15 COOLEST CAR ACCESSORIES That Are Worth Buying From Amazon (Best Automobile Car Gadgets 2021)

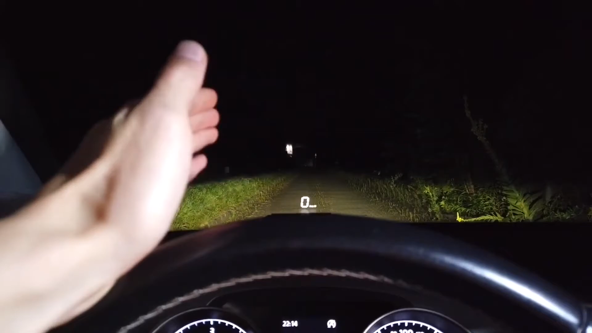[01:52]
but something that is revolutionary at the same time.
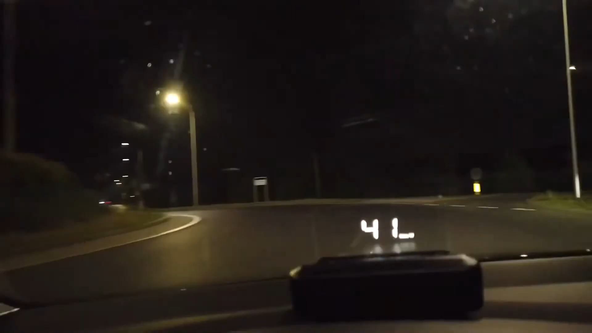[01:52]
Their gadget will display your speed and reflect that speed onto your windscreen. 3.